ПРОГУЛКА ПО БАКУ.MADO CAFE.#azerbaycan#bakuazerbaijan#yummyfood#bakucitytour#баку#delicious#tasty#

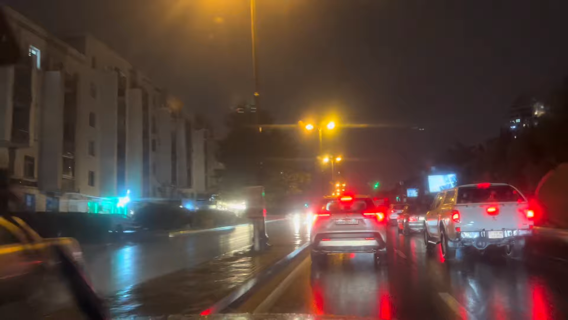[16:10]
Подъезжаем к 20 январю к метро.
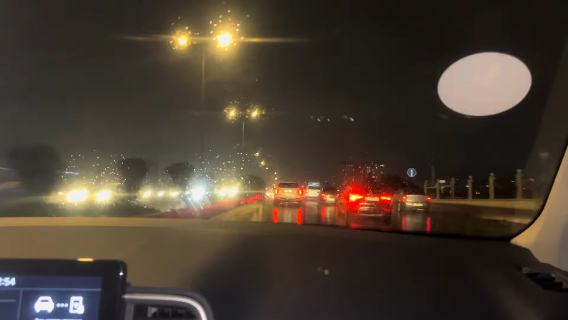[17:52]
Да, пробки. Ой, огромные. Дороги. На этой дороге всегда пробки. Что утром брат едет, Алечка везет. Днем, правда, не совсем утром они едут. К 12 она должна быть в школе. И тоже жалуется.
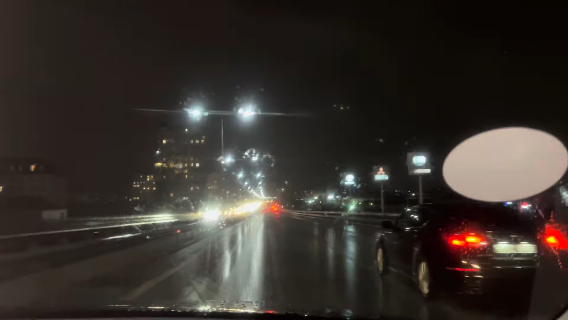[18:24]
Такой сильный дождик пошел. Но обычно после такой хмурой пасмурной погоды